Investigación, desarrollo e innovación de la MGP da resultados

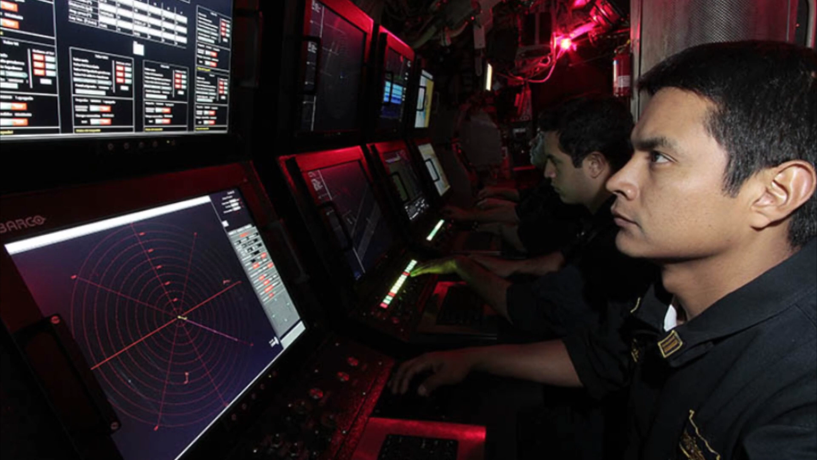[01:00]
Barayoc es un sistema de comando y control el cual integra los sensores y armas de una fragata misilera y permite a su vez compartir recursos mediante un link para la transmisión de información entre unidades.
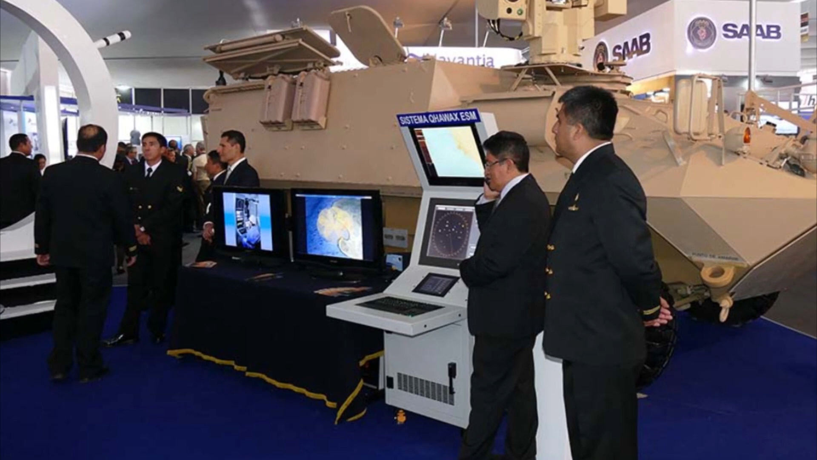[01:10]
CAIPA es un diseño e implementación de un sistema de combate mediante el desarrollo de un sonar, sistema de control de tiro,